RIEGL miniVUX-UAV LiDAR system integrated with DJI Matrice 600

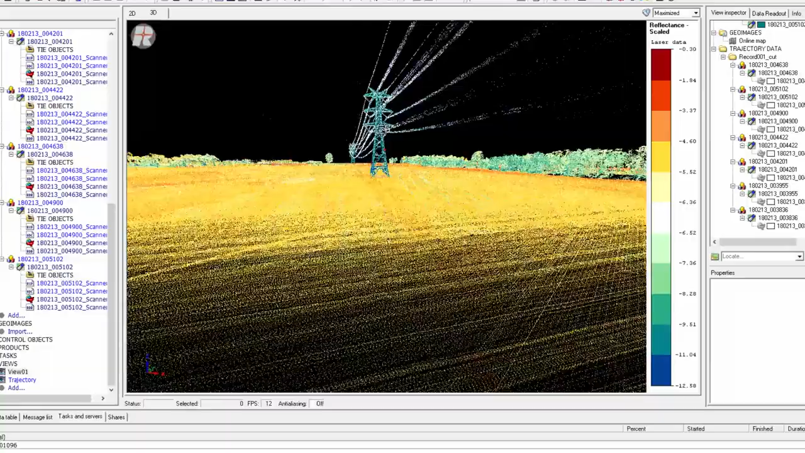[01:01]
These areas include vegetated areas, river systems and coastlines, mine sites and tailings dams and infrastructure or utility corridors.
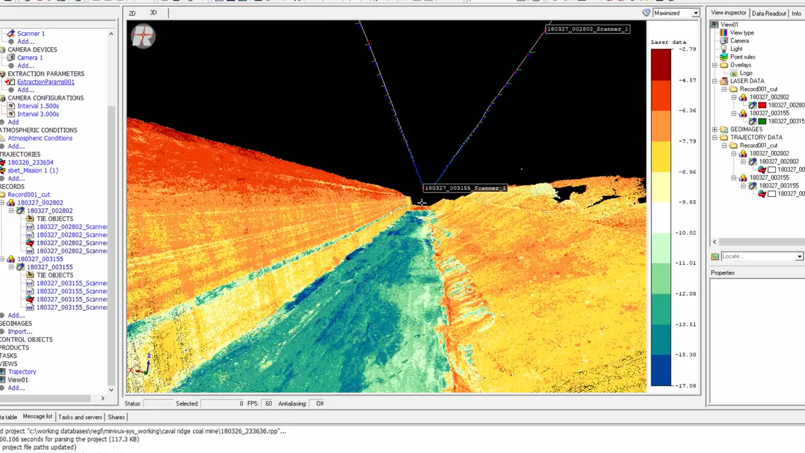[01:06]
All of Riegel state-of-the-art laser scanners are designed to provide the user with multi-target capability and
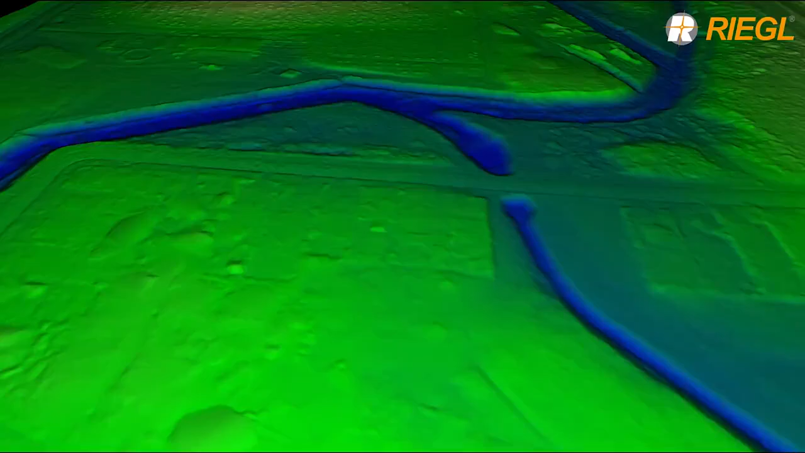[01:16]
what that means is the laser pulse can actually penetrate the vegetation and provide true ground points.
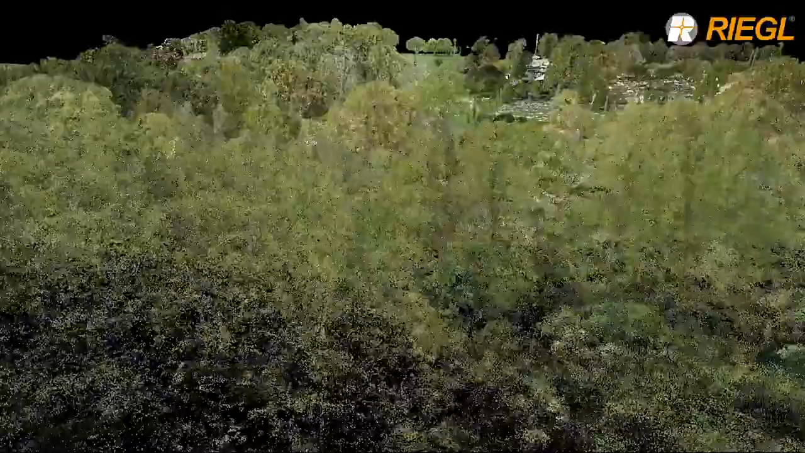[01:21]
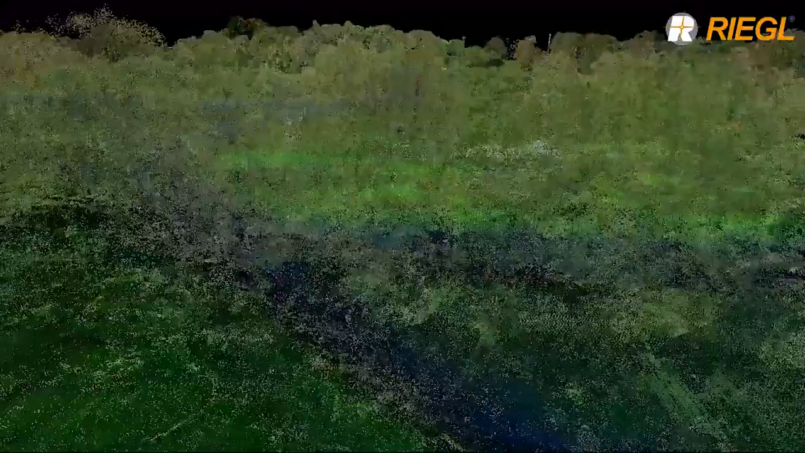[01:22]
Using an airborne platform to deploy this system gives the laser an opportunity to hit the ground surface from multiple angles.